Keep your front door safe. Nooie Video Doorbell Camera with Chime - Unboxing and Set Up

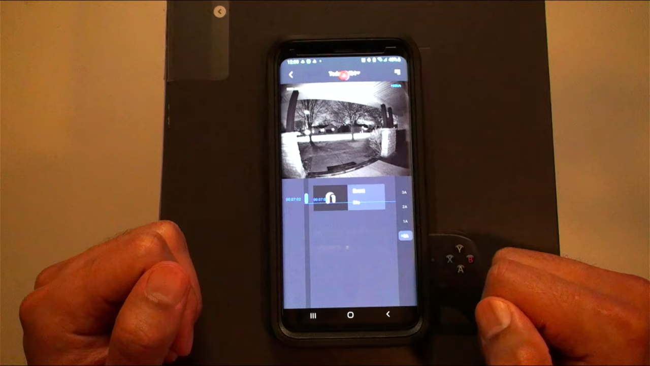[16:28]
hear the click and there's your night vision right there and you're also able to zoom in to the past events as well good night vision